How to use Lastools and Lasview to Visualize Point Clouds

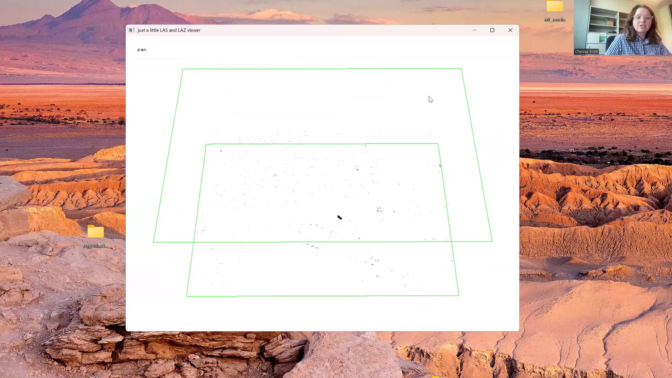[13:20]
Render only water. Here we have a few points that have been classified as water.
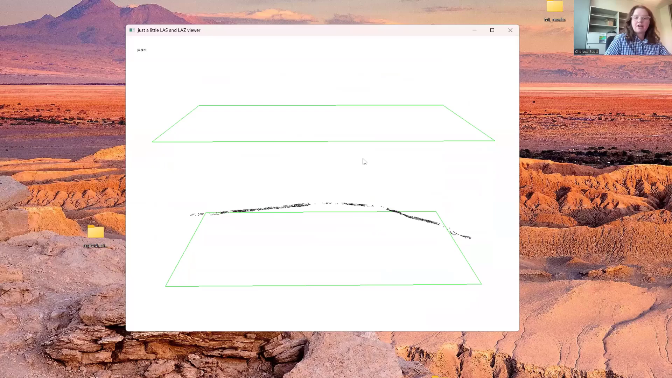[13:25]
We are now going to use last view to look in an example. We have quite a significant error or issue in the data set. And think about how we can use last view to correct this error.
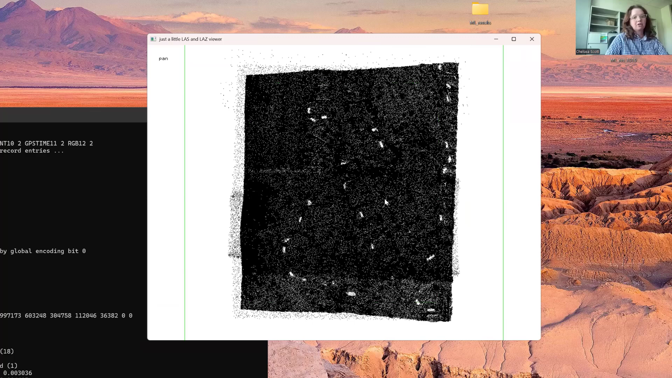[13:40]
So here we are looking at a data set in Los Angeles. And if we open it and rotate it around, we see that we have this very odd set of dense points that appears to be above our data set. And these points are going to cause some real issues for interpreting and, for example, building a digital elevation model out of this data. So let's use last view to learn a little bit more about this data set.
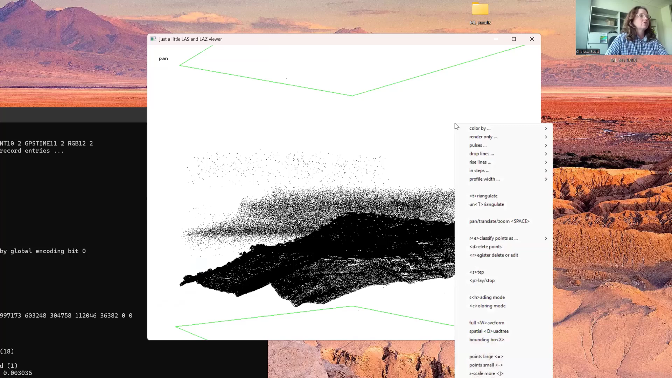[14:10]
So we can say color by and let's color by intensity. So you can see the underlying area.
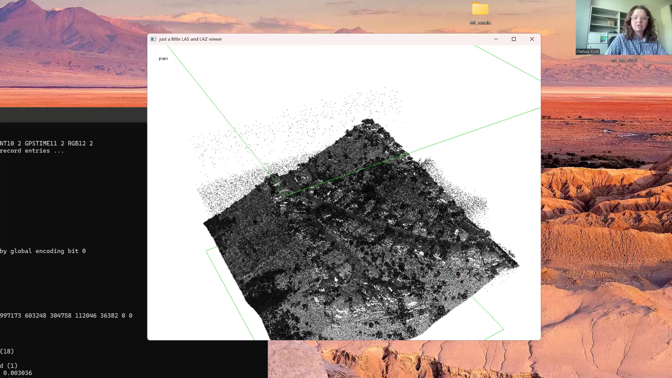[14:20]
And we see that there is a road in terms of houses and vegetation. But again, we still do have this set of dense points above the ground surface.
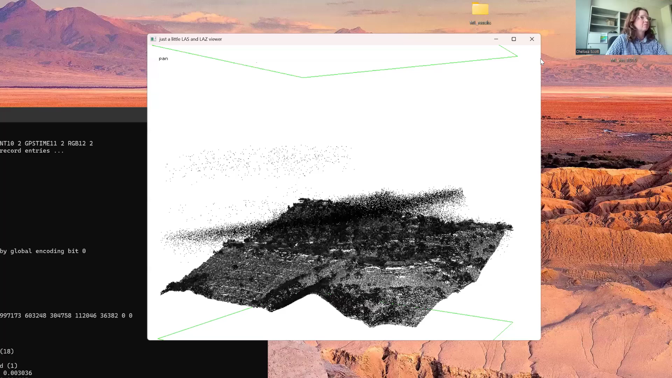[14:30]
So one option that we can look at with last view is to remove points that have been withheld.
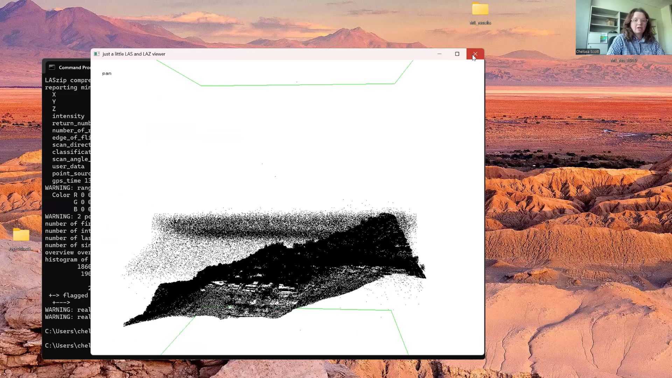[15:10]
So let's not look at that anymore. And apparently removing these drop withheld points did not help. So we'll open up the full data set again.
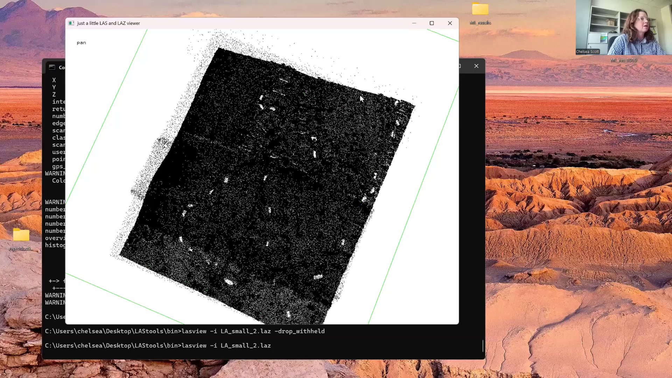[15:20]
And I want to color by intensity again to get a better sense of what the data set looks like. And now let's look at a few options.
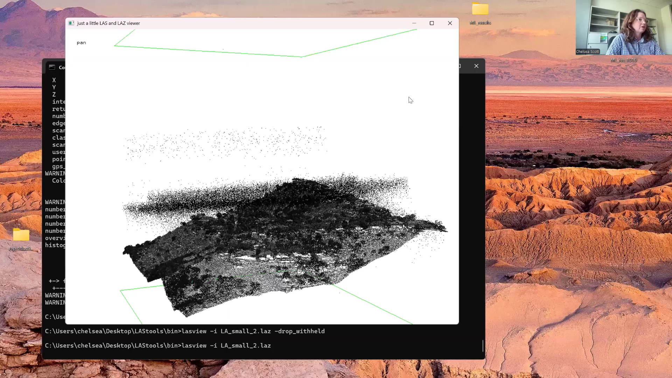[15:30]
So let's render only ground points. So when we render only ground points, actually,
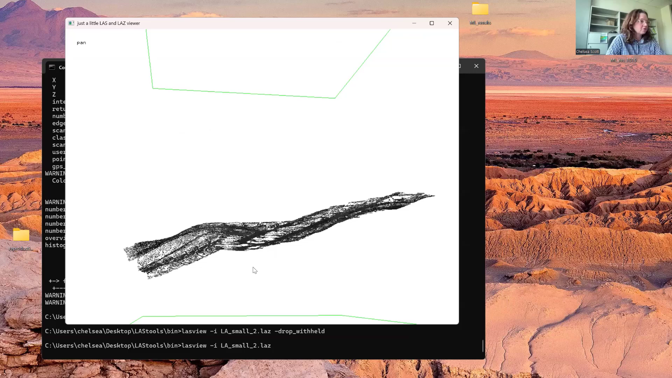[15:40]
it's good news because our area of all of those dense points above our scene have now been deleted. So we know that these points are not classified as ground. So if we're looking, for example, to build a digital terrain model, well, problem solved. We've now removed those points. If we're looking to build a digital surface model or look at something with the vegetation,
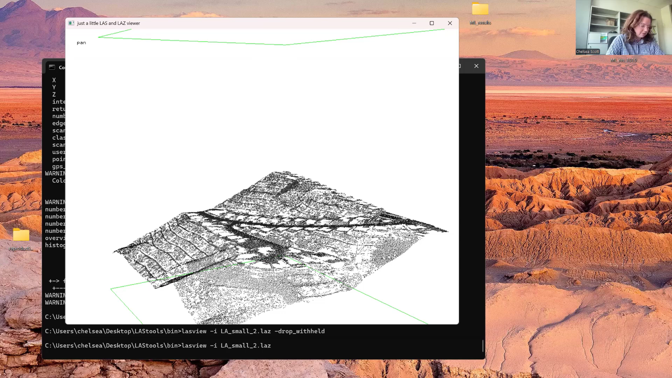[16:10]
then this suggests that we may be able to use a tool like glass height to remove points that are significantly above our ground surface. So here's the next one.